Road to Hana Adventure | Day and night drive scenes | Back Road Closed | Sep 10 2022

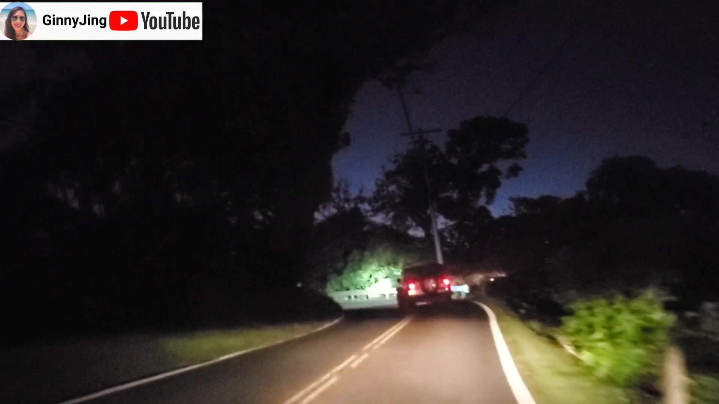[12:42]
No light at all. Wow, crazy road.
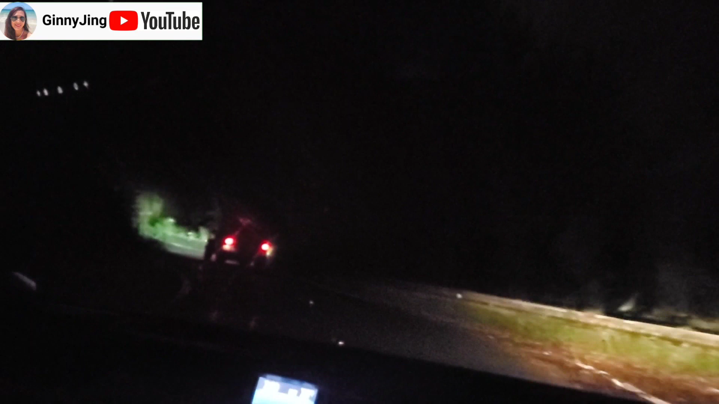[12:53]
Yeah, it's really it's crazy. It's really crazy, right? Yeah, it is. It's amazing. It's like a roller coaster ride. Oh, be careful, there's another car coming. Be careful, yeah. Another one coming. Oh, slow.